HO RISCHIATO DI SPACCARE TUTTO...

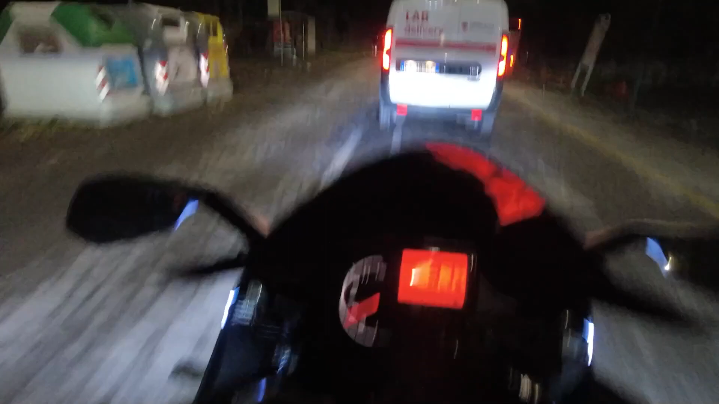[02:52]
gente che guida in mezzo alla strada, oppure gente che guida come se fosse su GTA. Ecco il terzo episodio. Oh,
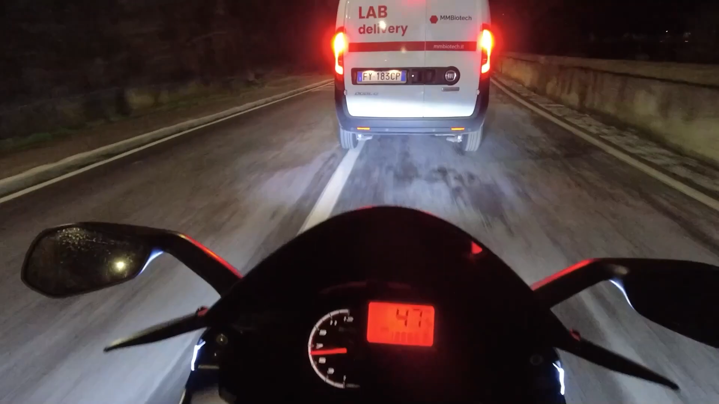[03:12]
questo cammina proprio al centro, cioè io potrei passarlo alla destra un altro po'.
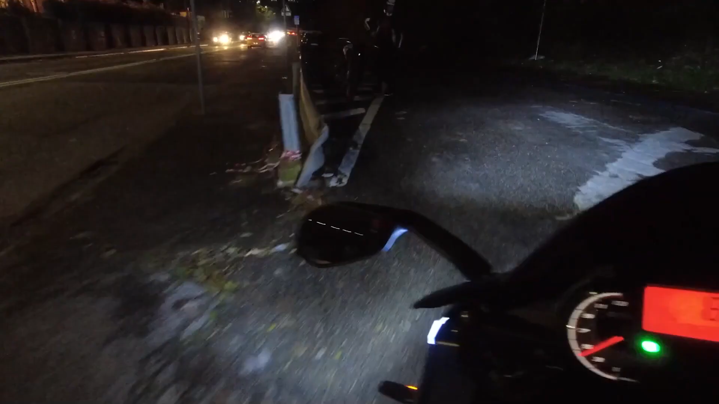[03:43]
Eccoci qua, ce l'abbiamo fatta. Ti sei perso dei pezzi. Cosa ti sei perso?
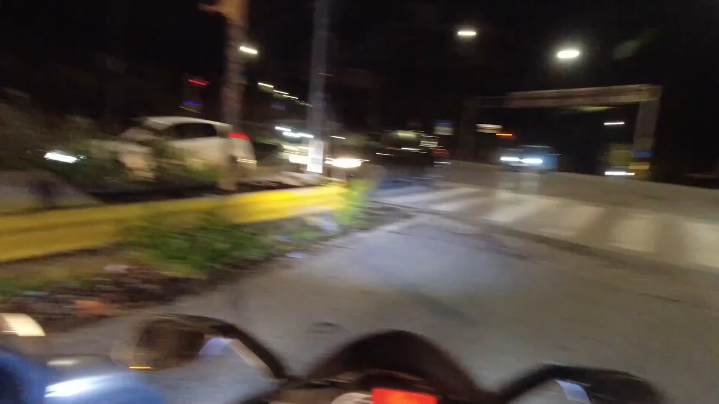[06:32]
Ma sì, ma ho visto delle luci blu, però non so, guarda, vedi di là, sta... Ah, sì, giusto.
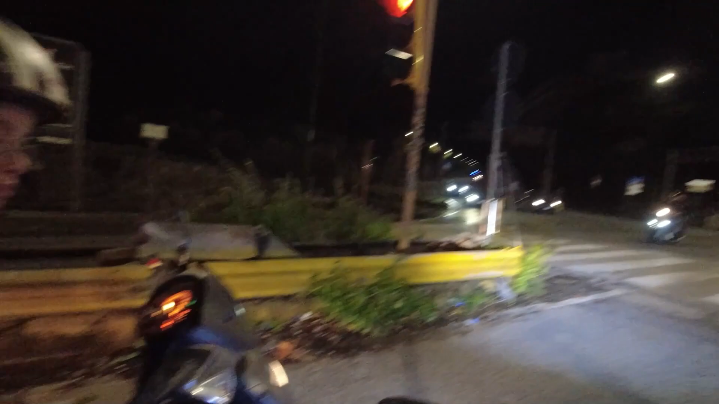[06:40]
Guarda, che occhio di falco. Ormai senza tanto mi sono abituato a vedere le luci blu. No, mi sto...
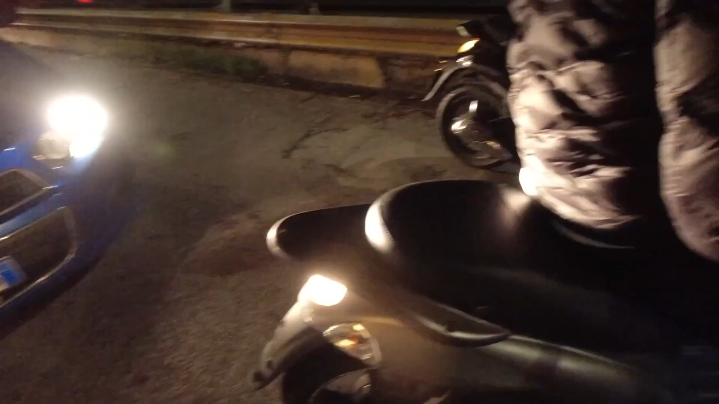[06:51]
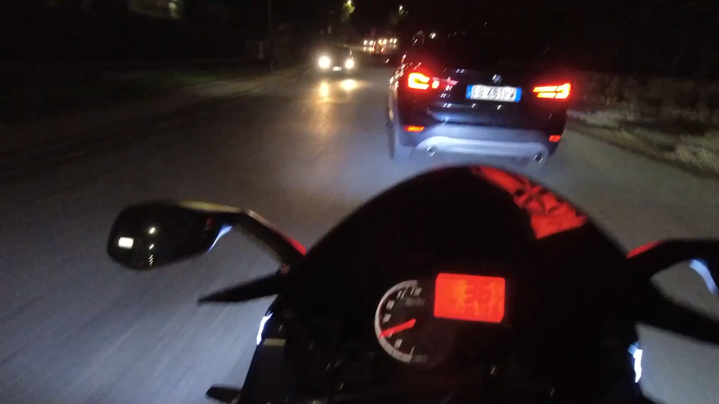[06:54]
E magari anche tu non cammini al centro strada, eh?